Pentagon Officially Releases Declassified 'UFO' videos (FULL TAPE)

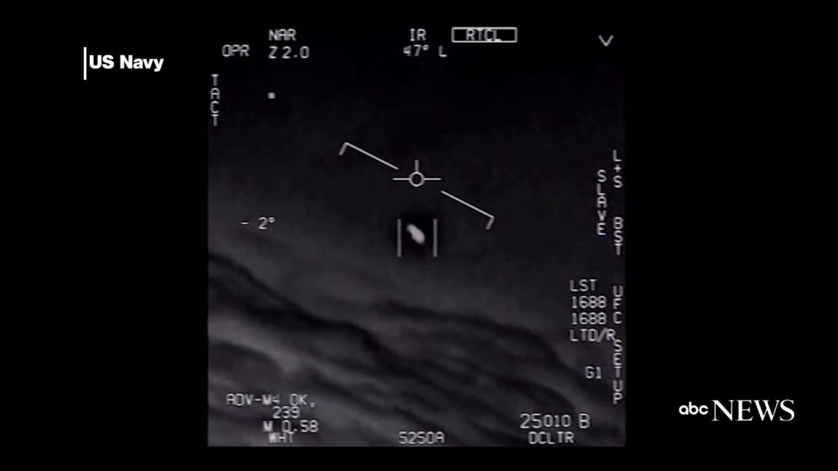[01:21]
We'll be right back. That's the west. Don't get that thing, dude.
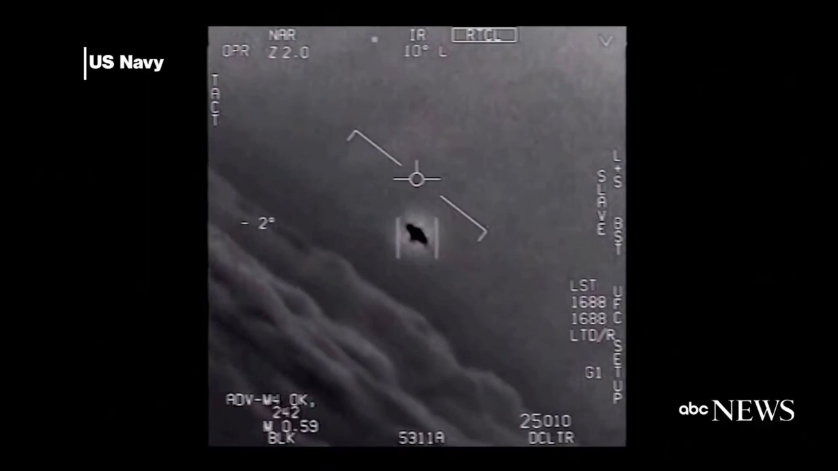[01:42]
That's not our LNS though, is it? It's not. I do have LNS, dude. Well, if there's like... Look at that thing. It's rotating.ında. Tango 610. NJ, I'm in here. Hey! Got it! Woohoo! Roger. They're still shooting shooters out there.